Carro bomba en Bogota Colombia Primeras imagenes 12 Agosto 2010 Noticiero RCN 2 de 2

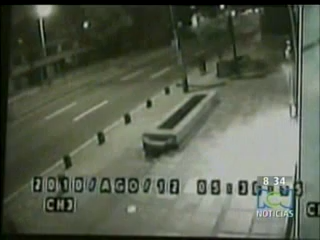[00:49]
pasa el vehículo que nos genera sospechas y unos 8 o 7 segundos después pasa la buseta en sentido norte-sur, este video es la prueba que en este momento tienen
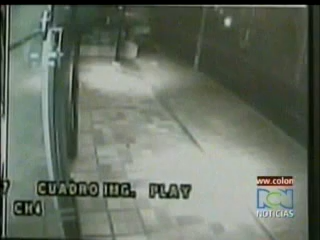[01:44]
Volvemos con estas imágenes Felipe, este es el cuarto video que registra también el momento exacto de la explosión. Van a ver ustedes la forma como se mueve este punto y también aparece ahí en la parte inferior de sus pantallas un portero,